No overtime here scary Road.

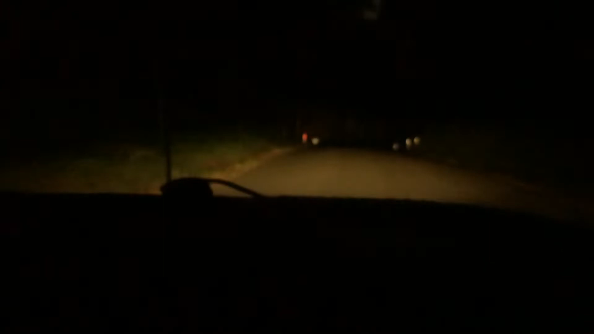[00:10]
no overtime in this show fellas no overtime she's a base right she's my base moan rate fellas all me mates that I used to work with on the council so when you're working at six o'clock fellas I don't like to tell you she's a base right so I'm on this little back road and I won't say where and it's all scary I'm waiting for a witch hook to jump out but I'm in the mighty BA bang on BF sorry look at them look at that sign reflecting oh